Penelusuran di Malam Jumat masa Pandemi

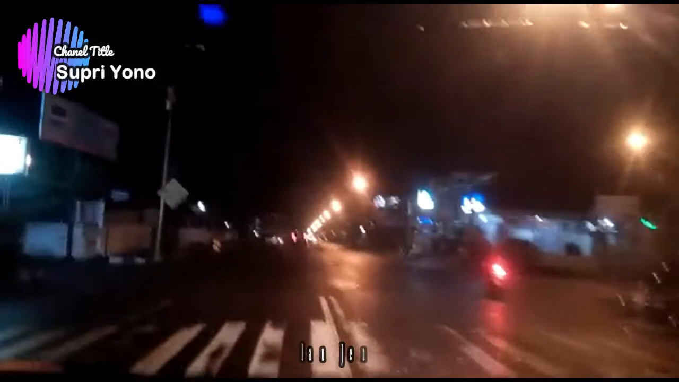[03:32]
menuju ke rumah sakit Dr. SK.
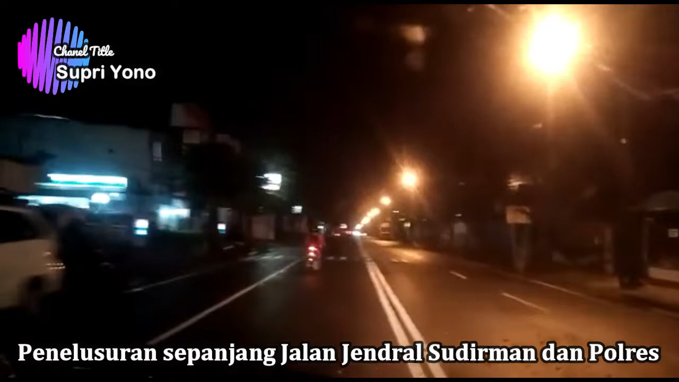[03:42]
Suasananya sama mencekam, dingin menusuk tulang.
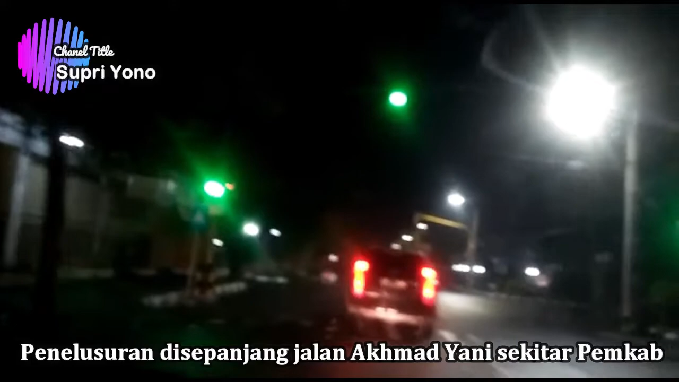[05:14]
dan ada mobil patroli yang memantau jalan tersebut di sepanjang jalan itu di dalam rangka menertibkan masyarakat